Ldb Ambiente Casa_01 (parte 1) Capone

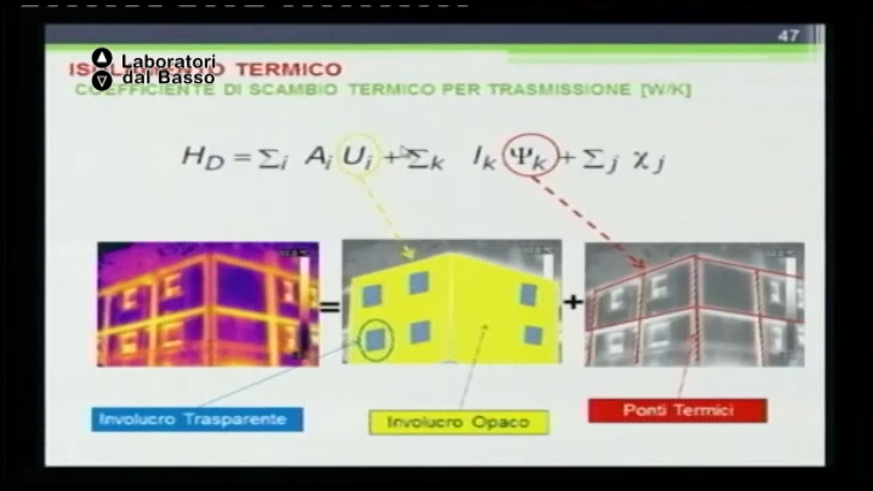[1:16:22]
E quindi appunto per poter analizzare lo scambio termico, quindi l'isolamento termico dell'involucro, bisogna considerare sia l'involucro opaco che l'involucro trasparente, che la presenza dei ponti termici. Che cos'è un ponte termico?
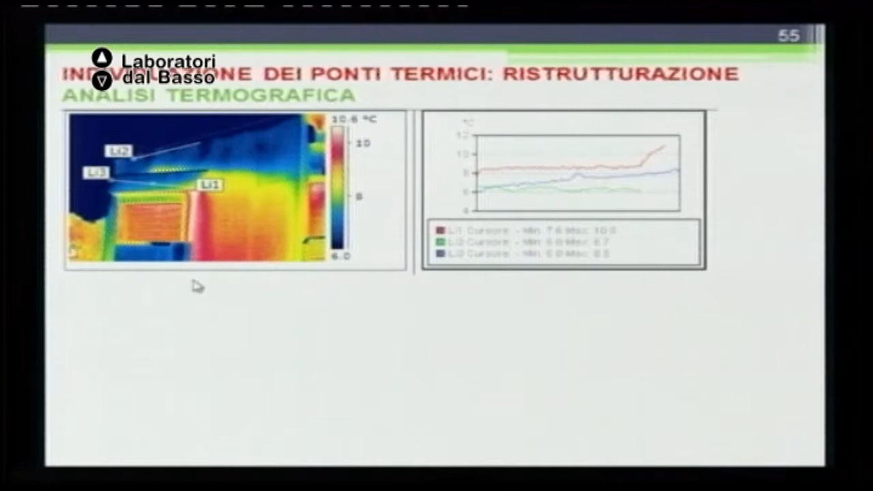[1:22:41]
On screen: scale top 10.6°C
Per esempio qui vedete, queste sono indagini che ho fatto a Marconio, guardate il ponte termico, qua è proprio evidentissimo, guardate.
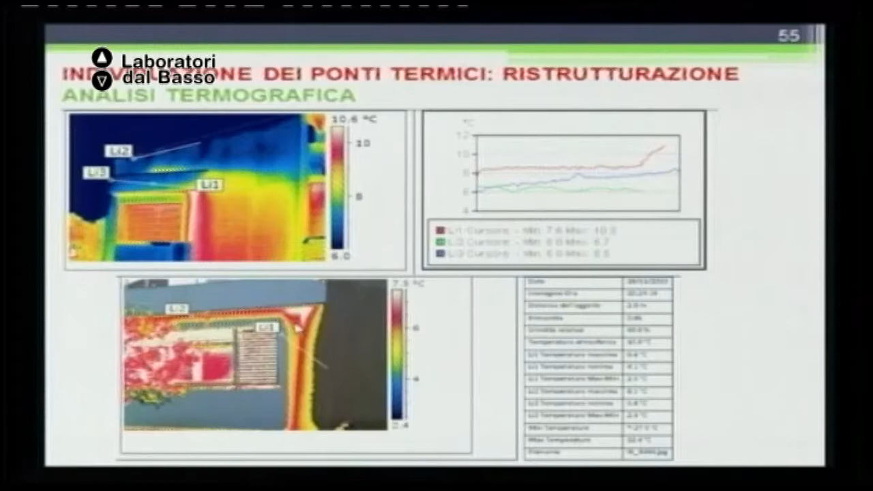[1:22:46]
Vedete dall'interno? Cioè addirittura qua con l'analisi termografica sono riuscito addirittura a trovare, questa è una mancanza di tenuta all'aria, qui entrava l'aria da questo innesto parete solaio, entrava aria. Infatti poi abbiamo messo la mano e abbiamo visto che si creava una piccola corrente, molto grave questo, molto molto grave. Infatti questo cliente ha pagato questa sua abitazione bellissima, intorno a 800-900 mila euro,
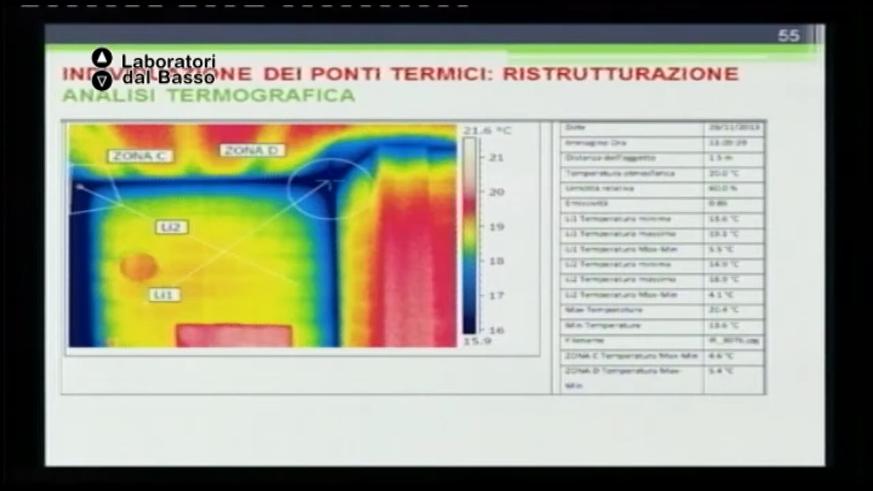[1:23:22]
stiamo parlando di una casa, di una villa molto bella, che è addirittura uscita su AD, ho fatto un articolo su AD, però presenta dei problemi incredibili dal punto di vista dei ponti termici.